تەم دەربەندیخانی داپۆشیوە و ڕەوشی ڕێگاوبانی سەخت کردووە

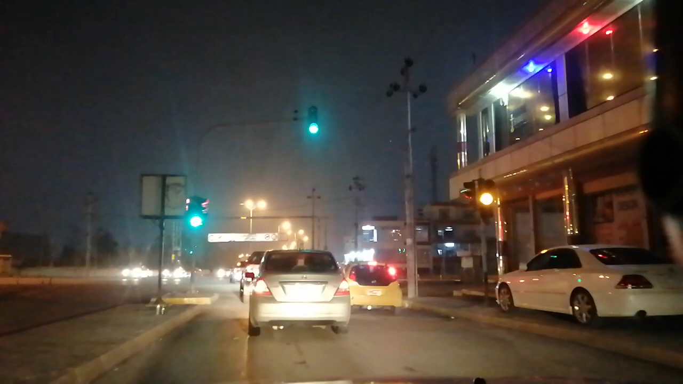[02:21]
سلام عزیزانی دی اچ دی ام کاتتان باش و کو بینن تمکی زور چر شاری دربنی خانی گرتو و پاشا و شپولا
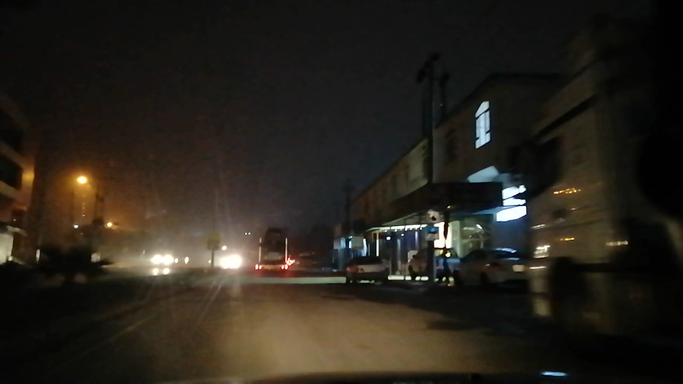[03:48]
سم برحال گرانهی پیش مانو که ایبینن شمارکان یعن وکو دیاره شماری ولاتی ایران
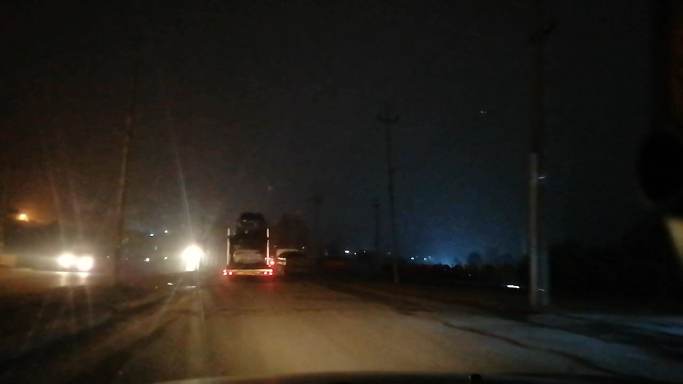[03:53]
رنگ باریان لیران و هینه بی با
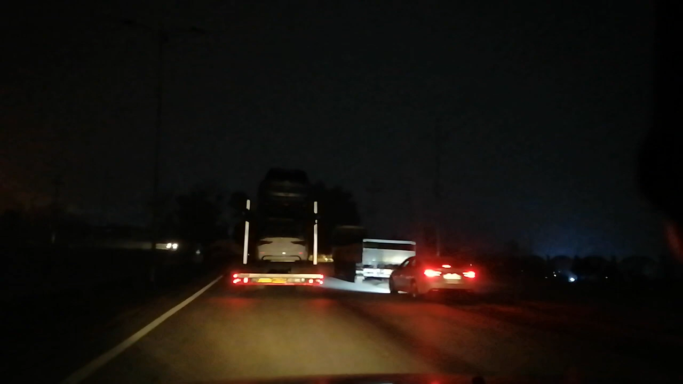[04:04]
کردستان با امانه روشی رگاوبان زور سخته بی
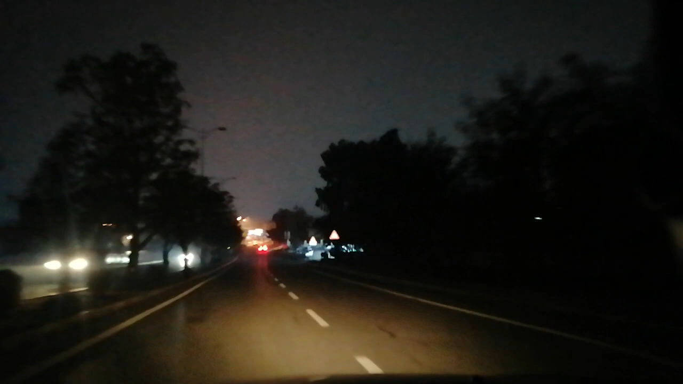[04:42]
سریعکو اما ل رگای درکی دربنی خان اون روشیون برو درو بو ناو شار گرانه تو چری تمکه کمه بیتو بلام و حتی اوکو لبناری شاخه که زورتر بو بویا رگاکش بدریجایی لطونه لی دربنی خان در اچه حتی اوکو میرده تی تا اوکو چناره امانه هموی لبناری شاخی برانان و روکه هم برز شاخه که و